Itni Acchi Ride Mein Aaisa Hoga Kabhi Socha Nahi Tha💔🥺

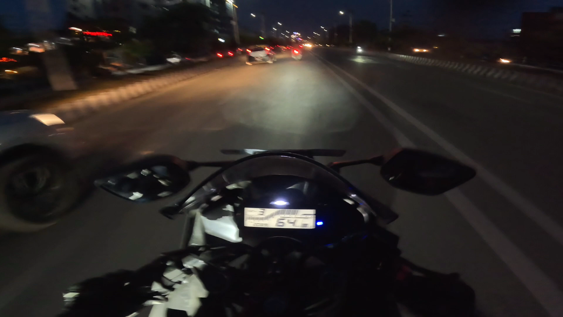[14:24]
तो गए जब हम लोग जाम में और बिजली बाजार आ चुके हैं और अभी इधर